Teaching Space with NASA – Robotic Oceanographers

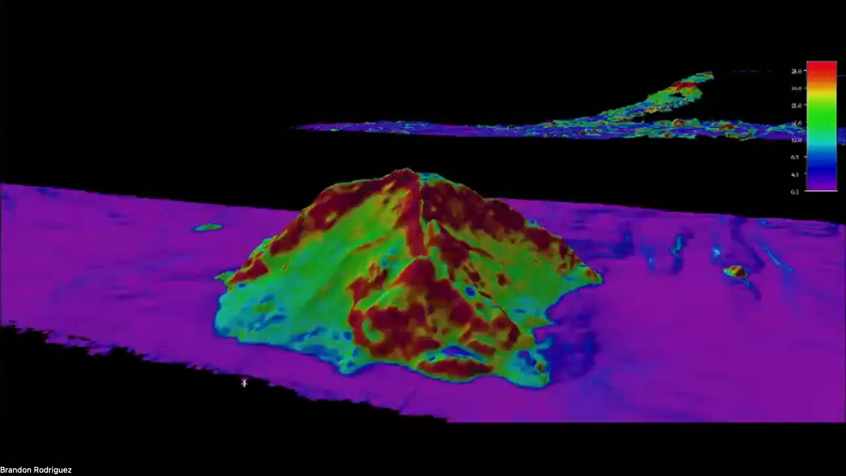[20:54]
Each square, so you can actually see the little squares there along the edges, each of those is 75 meters. When we are thinking about what resolution to display our data,